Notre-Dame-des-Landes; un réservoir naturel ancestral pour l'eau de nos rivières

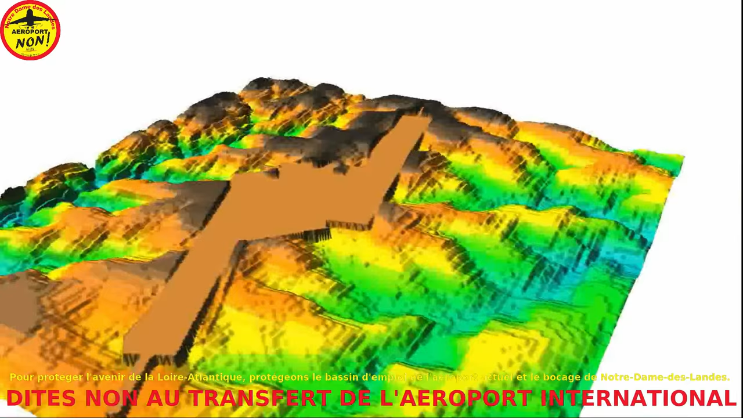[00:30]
Comme le montre cette animation, dont les échelles ont été exagérées pour permettre une meilleure visualisation,
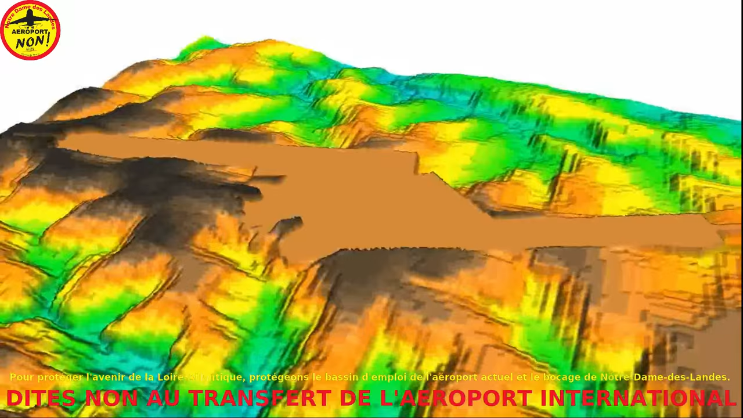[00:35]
le projet d'aéroport viendrait tout simplement couler du béton sur une zone humide pour y réaliser deux pistes, une aérogare, des parkings, une route et des zones d'activité.